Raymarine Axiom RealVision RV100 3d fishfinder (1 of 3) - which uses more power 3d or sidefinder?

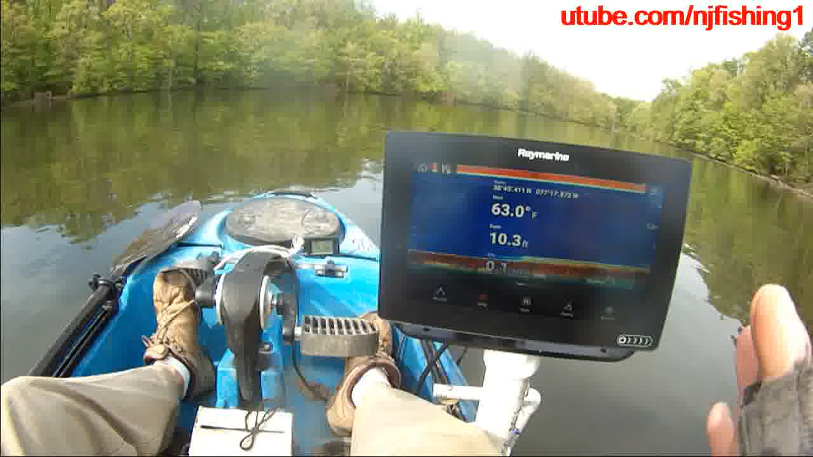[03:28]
On screen: depth 10.3 ft, water 63.0°F
so now this is just the fish finder, the traditional, the traditional,
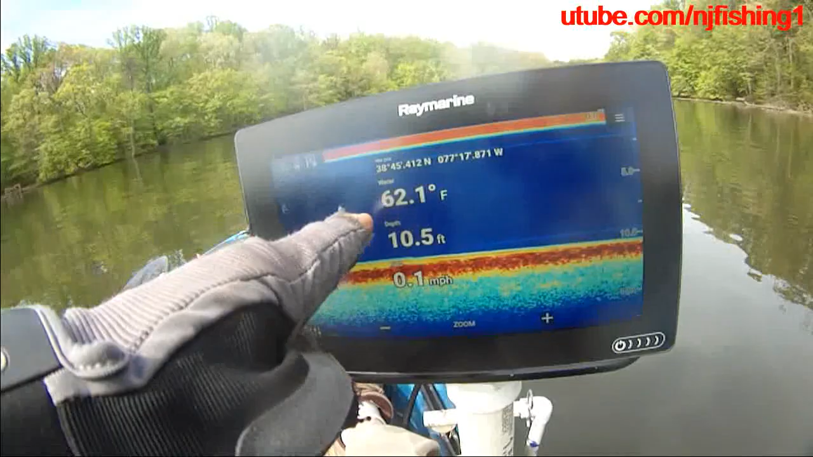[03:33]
On screen: depth 10.5 ft, water 62.1°F
the traditional sonar, as you can see, the water temperature is 63 degrees, that's my GPS location on my Kaiyao right now, and the depth is only 10 feet deep, I'm not, I'm drifting,
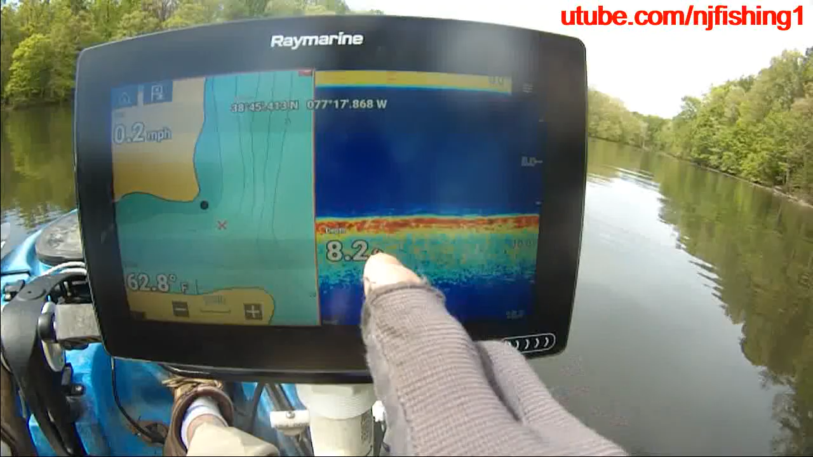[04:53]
On screen: water 62.8°F, speed 0.2 mph
I'm, it's, the sonar is active right now, so if I touch the chart,
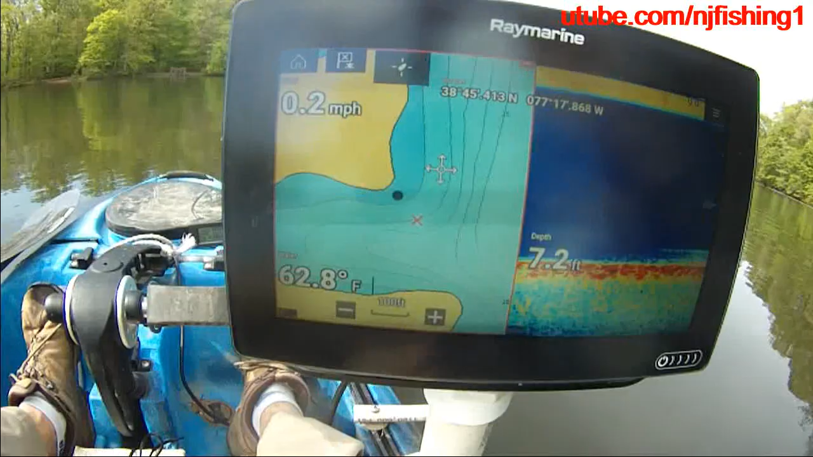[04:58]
On screen: depth 7.2 ft, water 62.8°F, speed 0.2 mph
let me see what happens here, my voltage is, my watts is still 10.6, 10.7 watts, so nothing changes when I,
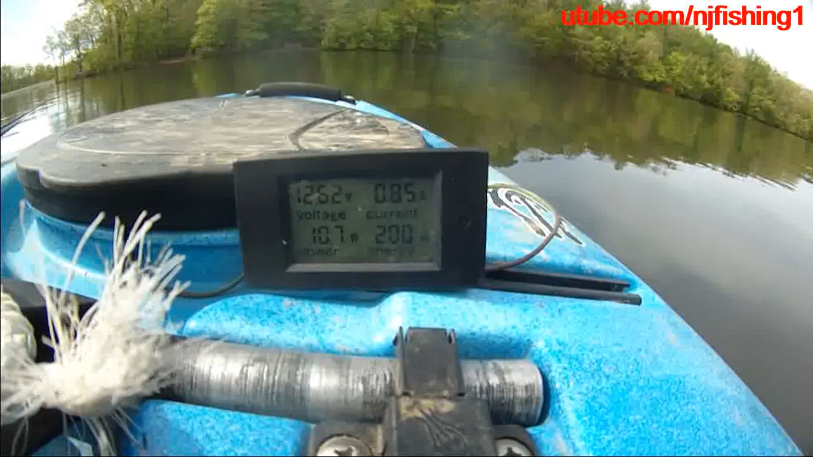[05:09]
highlight the, when I highlight the, the chart of that, close to the shore,
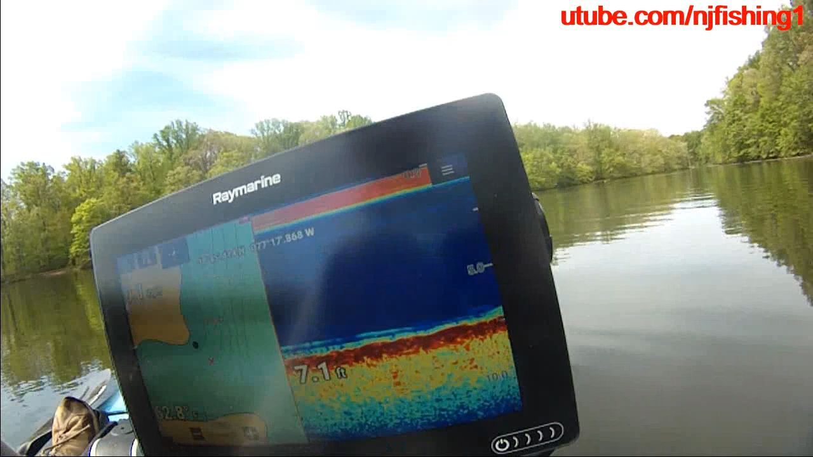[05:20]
On screen: depth 7.1 ft
I'm going to get into the center of the lake a little bit, the chart, so this is, um,
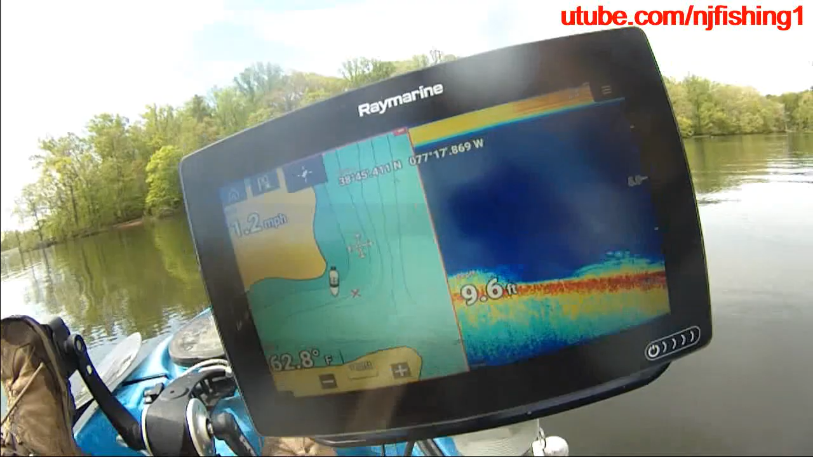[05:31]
On screen: depth 9.6 ft, water 62.8°F
so this is the, traditional sonar, uh, uh, uh, map, combo,
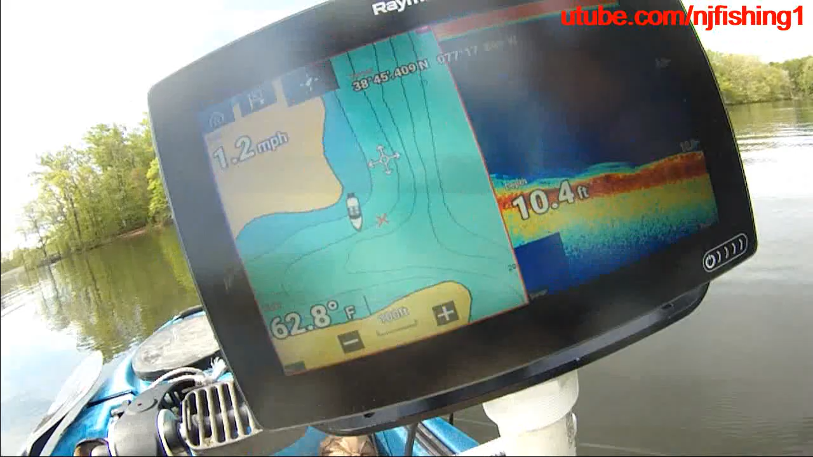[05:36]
On screen: depth 10.4 ft, water 62.8°F, speed 1.2 mph
and, uh, uh, what I like is a, uh, 10.7 watts, 10.5 watts, 10.7 watts, and 0.87 amps, uh,
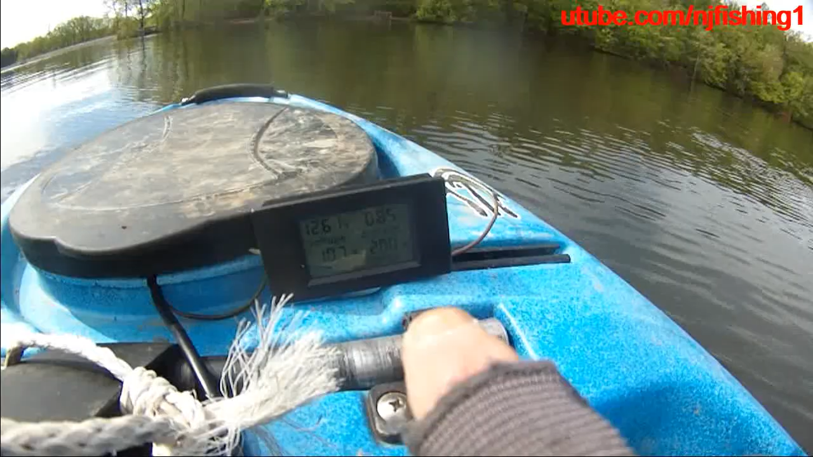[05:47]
uh, 12.6 watts, okay, so let me, um,
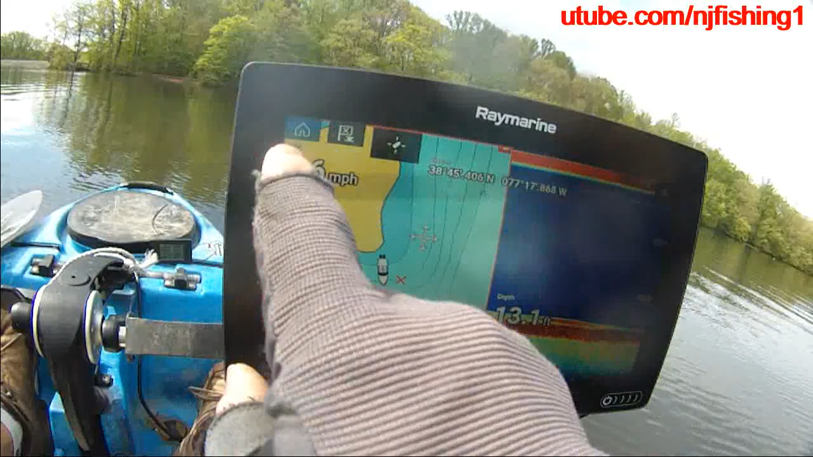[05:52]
get to the fish finder the multiple fish finder so
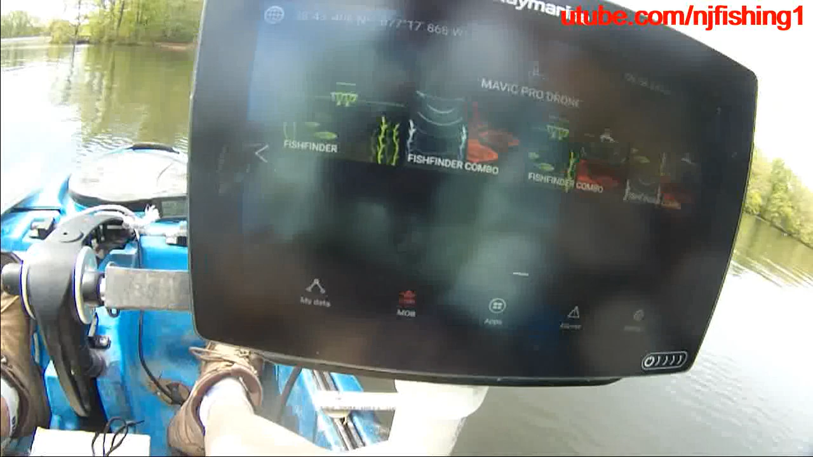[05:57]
we did this which is the the fish finder and let's
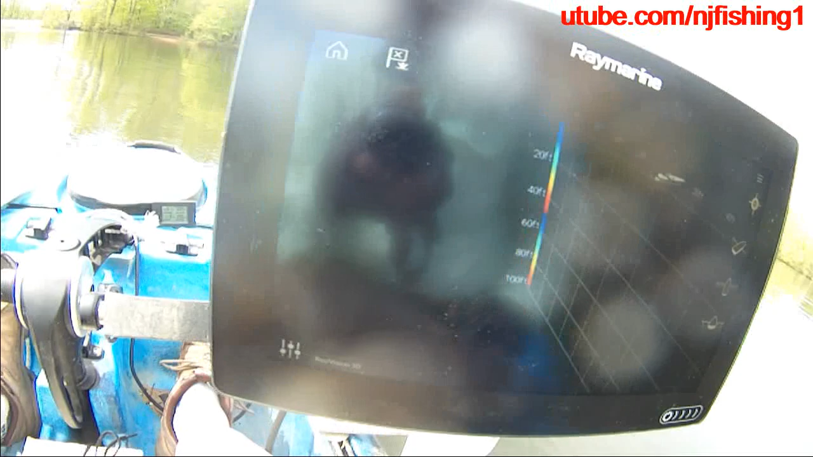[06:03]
see what we get here so this is the 3d fish finder
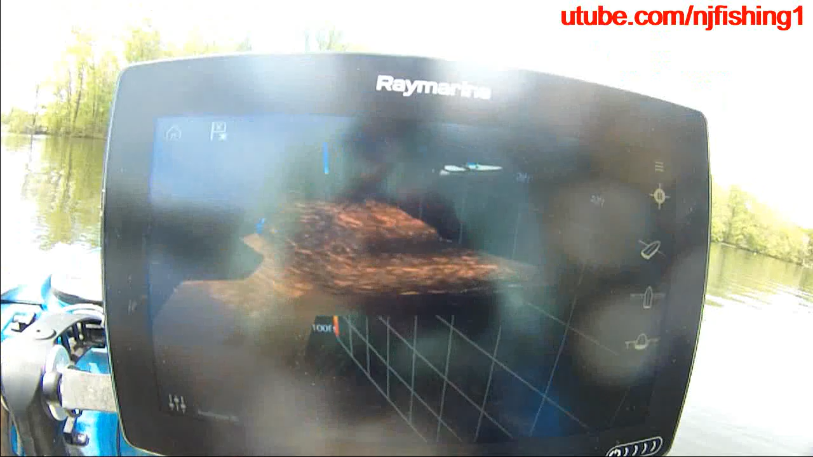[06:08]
what's burning it's coming off big time hi it's 12 watts 12.1 watts 12.2 watts still and amperage is doing 1 amps 0.96 amps 0.95 amps and the watts is 11.9
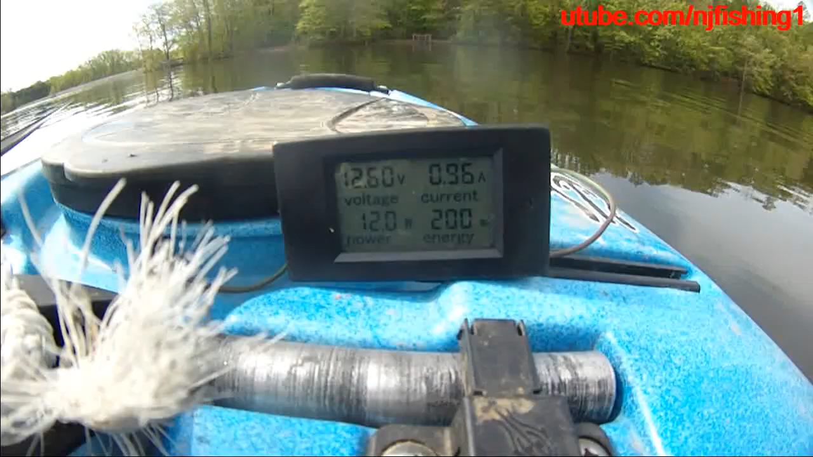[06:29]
12 watts so 12.4 you can see as you can see this is the 3d consumption
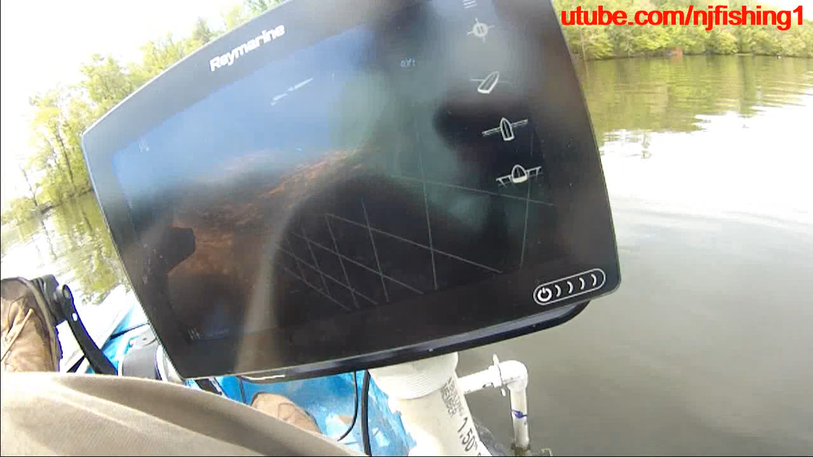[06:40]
there so the 3d is definitely drawing a lot more a lot more a lot more
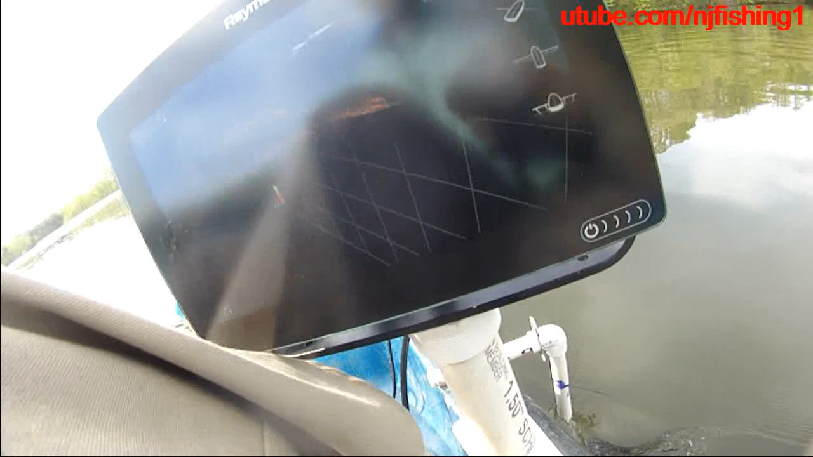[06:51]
power so this is the 3d
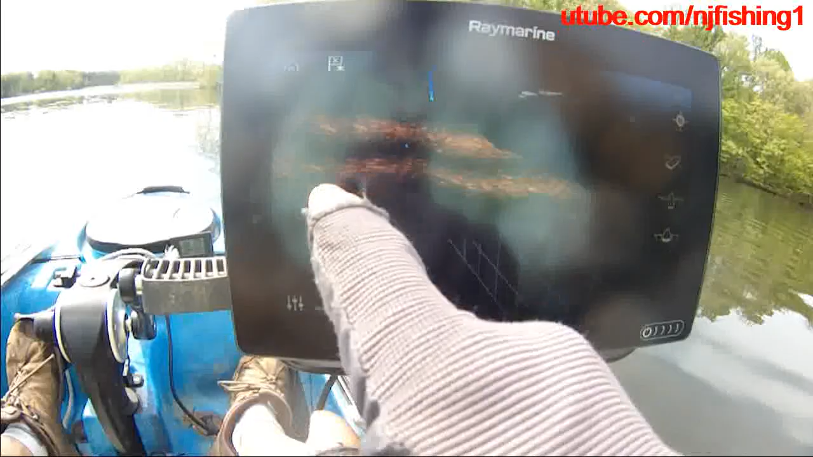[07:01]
and let's see if we can get out of the 3d and let's do this
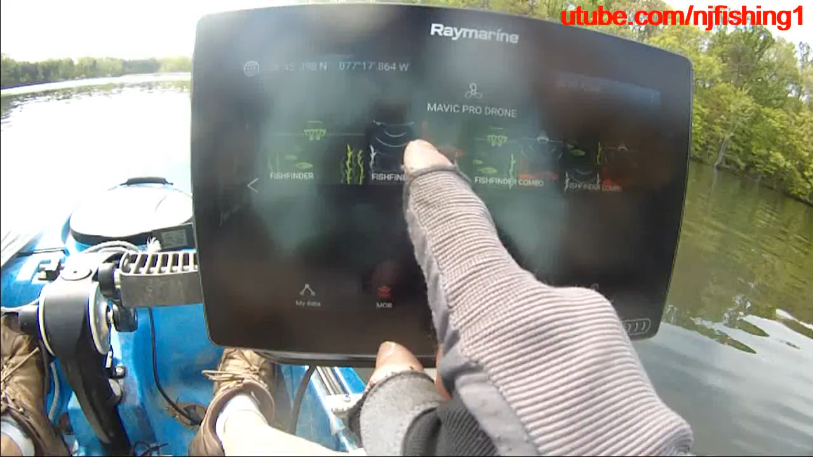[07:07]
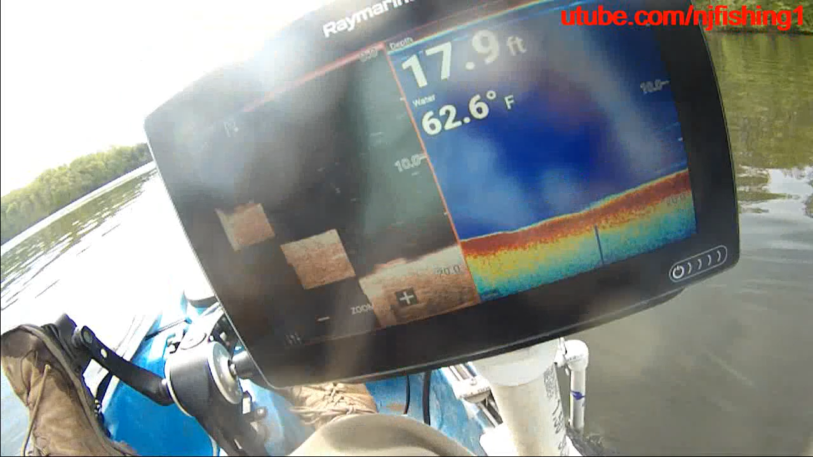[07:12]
On screen: depth 17.9 ft, water 62.6°F
so i have
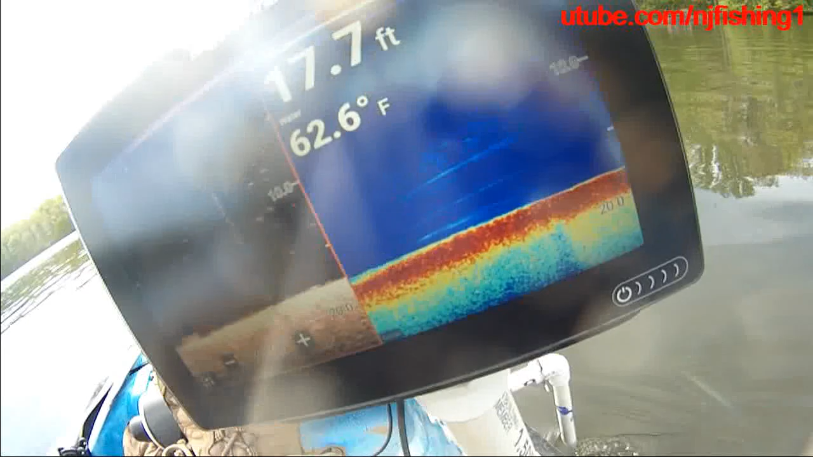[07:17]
On screen: depth 17.7 ft, water 62.6°F
the down vision and the down vision and the
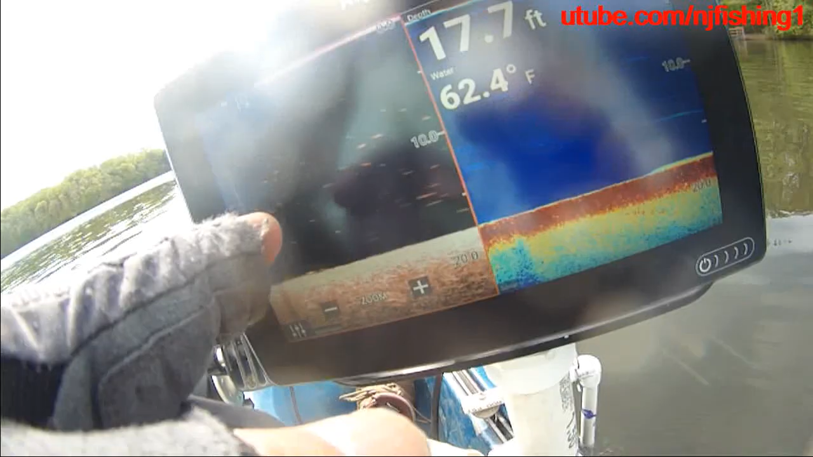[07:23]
On screen: depth 17.7 ft, water 62.4°F
um and the traditional sonar 2 apps